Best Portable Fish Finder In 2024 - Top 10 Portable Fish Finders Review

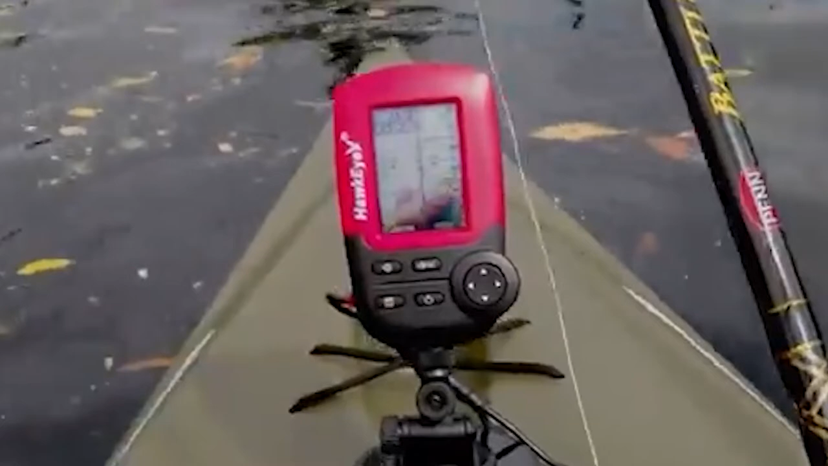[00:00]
If you're looking for the best portable fish finders, here's a list you must see.
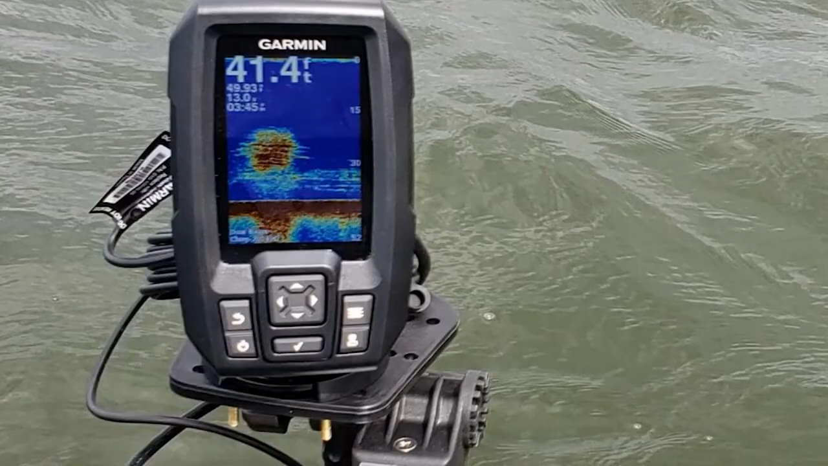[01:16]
On screen: depth 41.4 ft
It operates on high-precision internal GPS as you would expect from Garmin
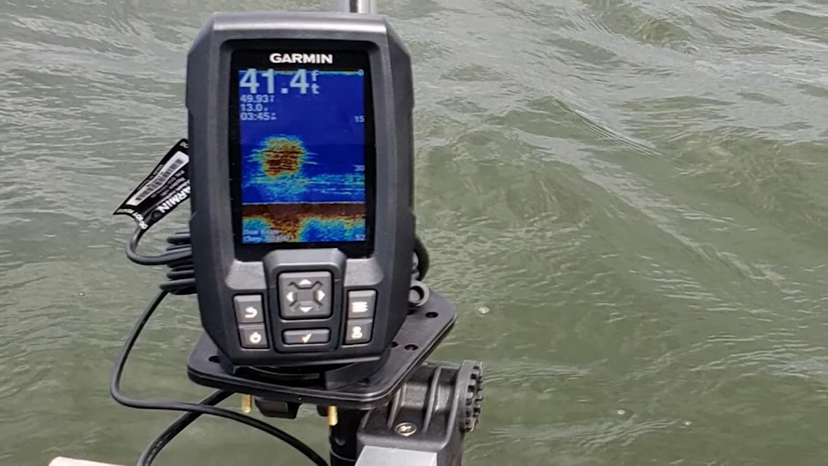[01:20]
On screen: depth 41.4 ft
and can deliver two conical beams to pinpoint a wider surface area when detecting fish underwater.
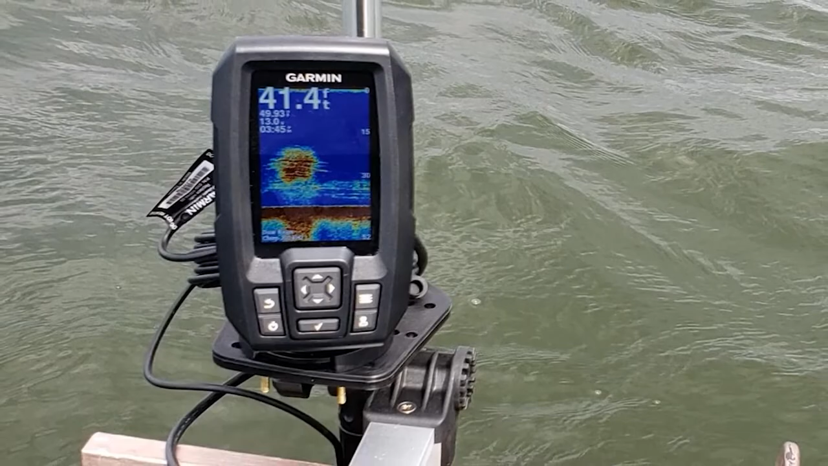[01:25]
On screen: depth 41.4 ft
The images produced by the sonar are relatively clear and offer excellent target separation too.
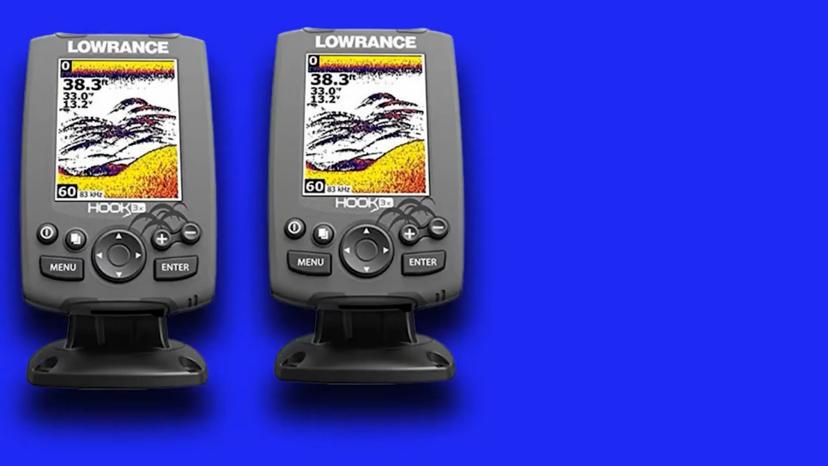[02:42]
On screen: depth 38.3 ft
Unlike the Garmin however, there's no built-in GPS, no maps or routes, and waypoints either. It operates using down-scan radar and has a depth capability of up to 300 foot with an operating frequency at either 455-800K HC. Note that it's not dual frequency, so you can't scan on both frequencies simultaneously.
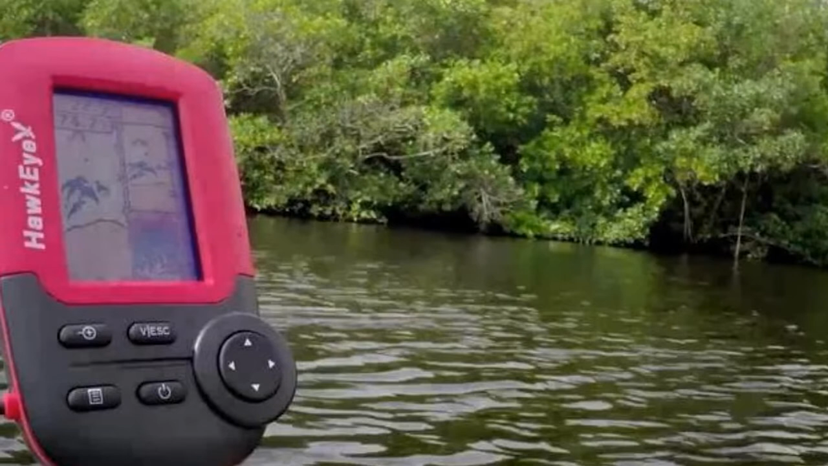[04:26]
and functional plus for such a small handheld portable device. It also gives surprisingly fast and accurate results.
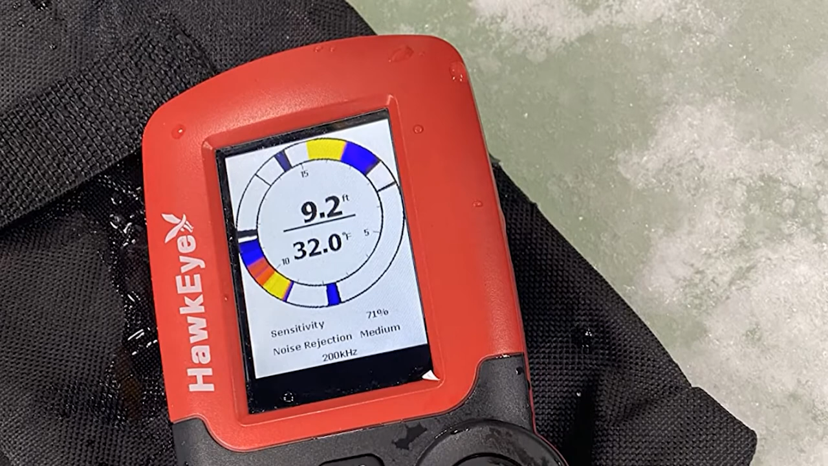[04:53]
On screen: depth 9.2 ft, water 32.0°F
This fish tracks also has season modes plus you can take it on any body of water which even makes it suitable for ice fishing.
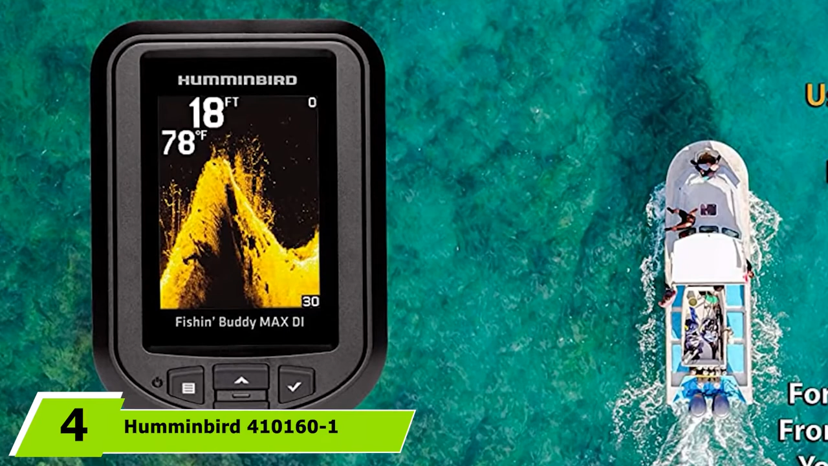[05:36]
On screen: depth 18 ft, water 78°F
Trying to improve the odds of catching more fish, then what you need is a fish finder.
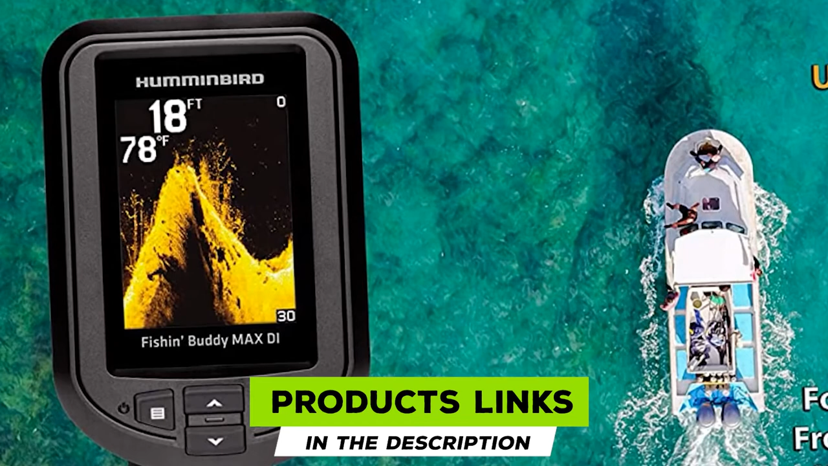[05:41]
On screen: water 78°F
And up next we have an affordable option for your consideration from Humminbird. The Piranha MAX4 Dai is one of their newest portable fish finders and while it might not have been built in
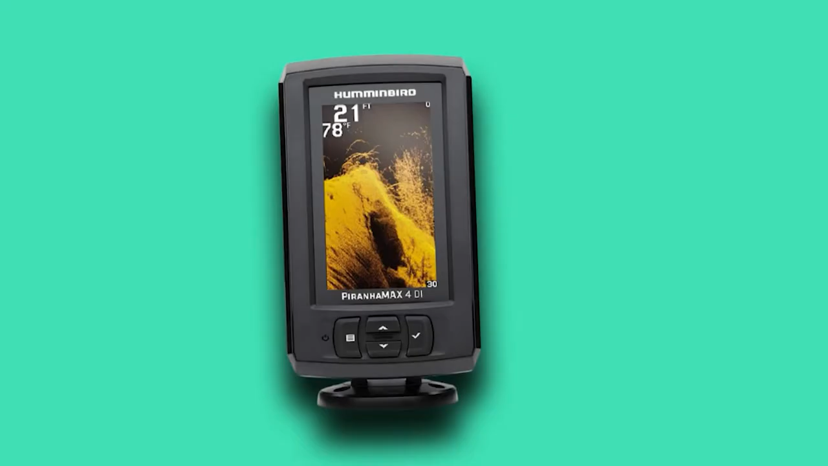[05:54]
On screen: depth 21 ft, water 78°F
GPS or other navigation functions that some of the more expensive depth finders come fitted with. It does have a nice wide and sturdy display with a rich pixel matrix. The screen is 4.3 diagonal with a 256 color range and delivers a 480x272 pixel resolution image with LED backlight.
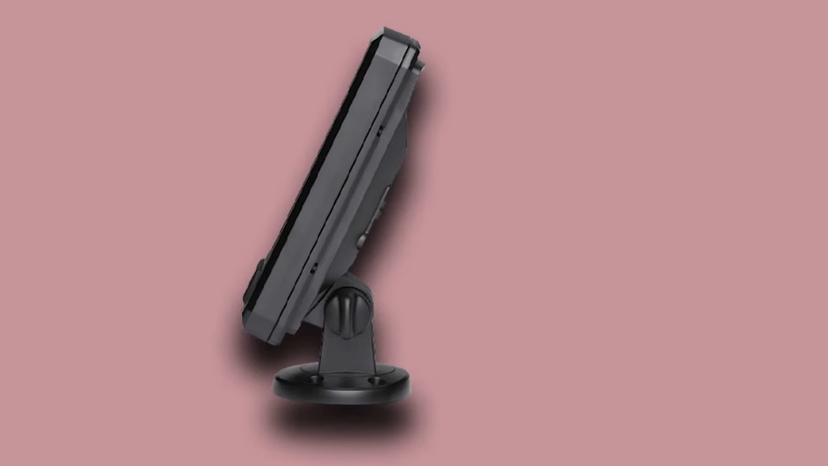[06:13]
It offers 2D and down imaging sonar with a 2D depth to 600 feet and a die depth to 320 feet. It comes supplied with an XNT9-T transducer with a transom mound and a water temperature sensor.
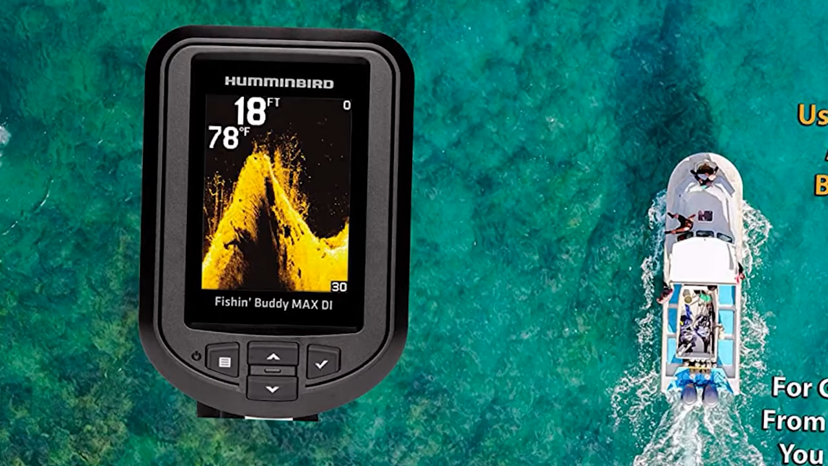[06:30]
On screen: depth 18 ft, water 78°F
The transducer utilizes conical sonar beams and can be used to scan and target the water for fish activity.
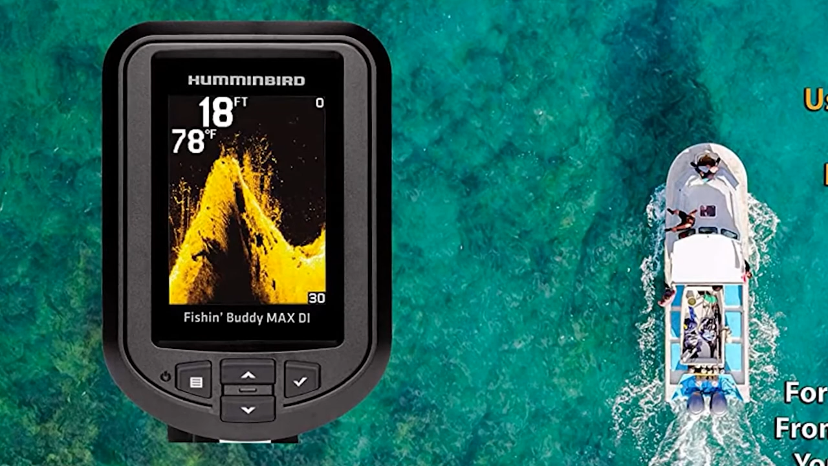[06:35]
On screen: depth 18 ft, water 78°F
Unfortunately, that scanning function is dual beam only and not dual beam plus which means that you can only operate one frequency at a time.